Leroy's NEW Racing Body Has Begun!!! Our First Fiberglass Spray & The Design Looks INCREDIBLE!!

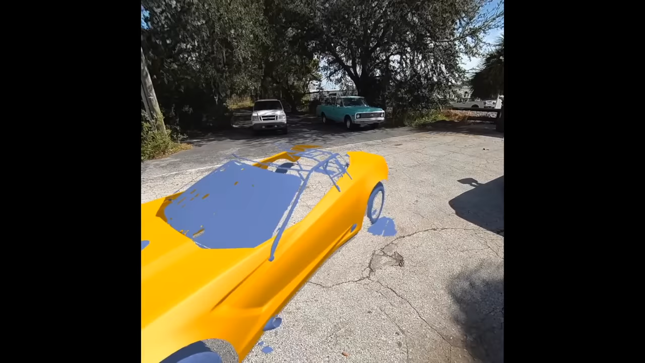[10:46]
Okay, so this is measured off of an actual Corvette C7.
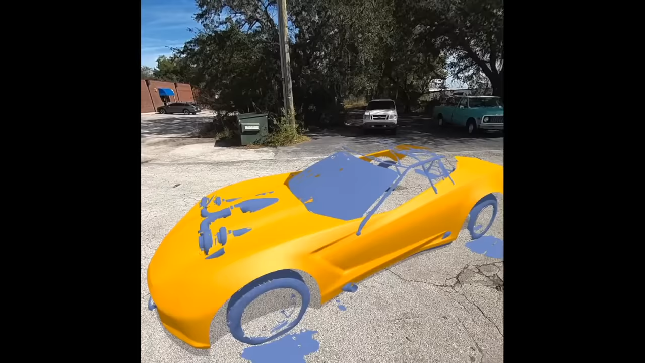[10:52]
Yeah, so that's the yellow body you see in there right now is an actual rebuilt scan of a C7 Corvette. The frame is obviously your frame.
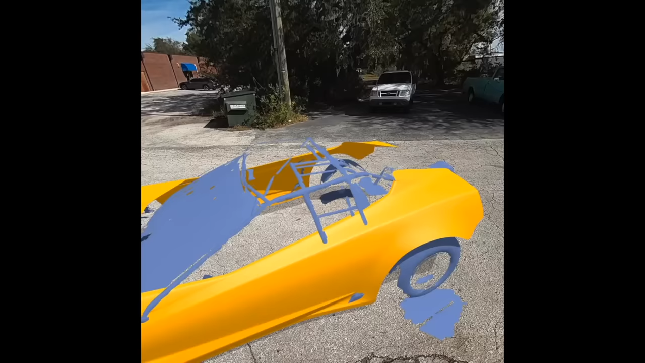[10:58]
So I can see where Leroy's chassis is poking through, because that's on the outside.